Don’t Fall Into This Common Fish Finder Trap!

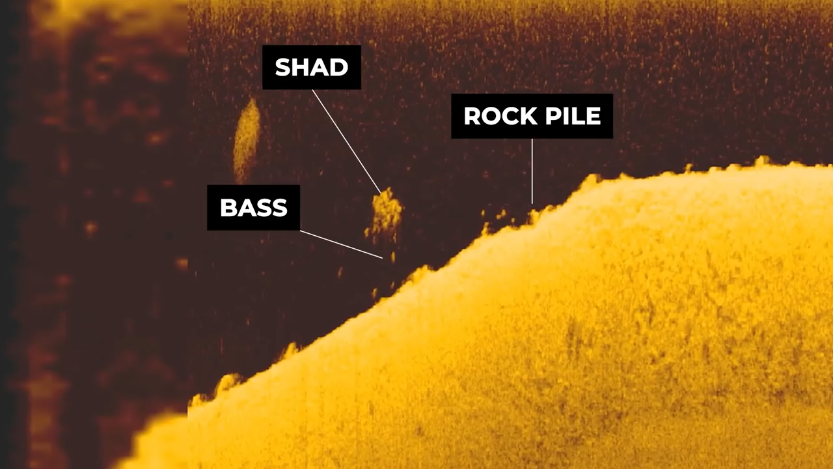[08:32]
In this image, you can see the school of shad. You can see the bass pulling up off the bottom, starting to go feed on those shad. And it's very obvious that there are fish there.